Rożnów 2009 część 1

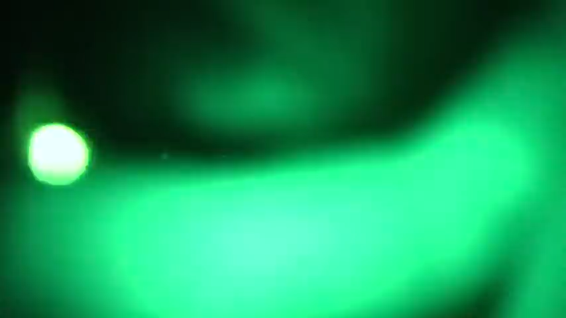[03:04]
Aha. A mój? I mój gdzieś tam obok. Tak, obok. Ale kameruje, chłopaku.
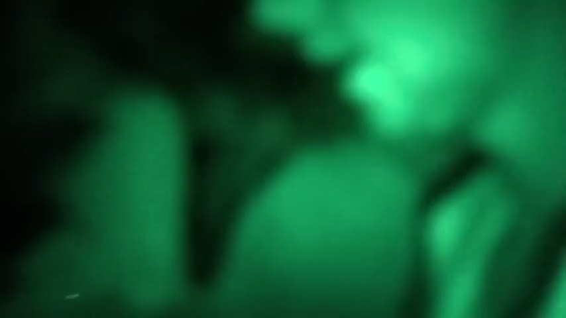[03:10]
Kameruje. Czekajcie, bo to jeszcze raz będziemy kamerować. Gramy. Filonia, bo... A, ostrość musi złapać. Dobra. Łap, kurwa.
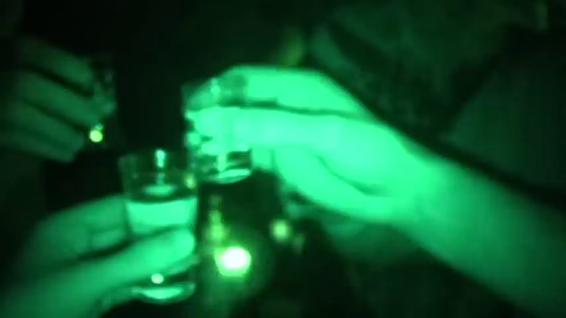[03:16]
Dobra, jest ostrość, jest. Nie, ale nie, poważnie. No jest!